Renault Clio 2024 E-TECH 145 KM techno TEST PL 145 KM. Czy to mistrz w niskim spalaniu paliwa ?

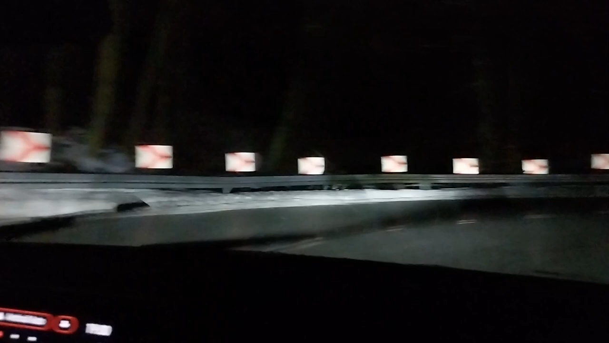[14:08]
Nie mam do nich żadnych uwag, a na wyróżnienie w mojej ocenie zasługuje bardzo szeroki kąt świecenia, dlatego pobocze drogi jest dobrze oświetlone. Jest też odpowiednia widoczność na odległość.